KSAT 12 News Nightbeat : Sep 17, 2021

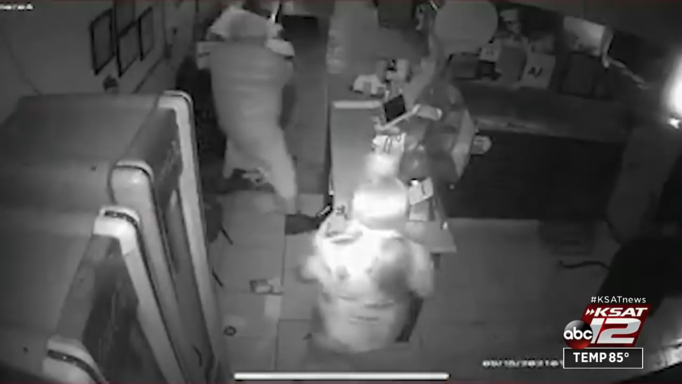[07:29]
They end up taking a couple monitors and a drawer to a register. Pélez says there was only about $50 in the register, but they did about $1,500 worth of damage.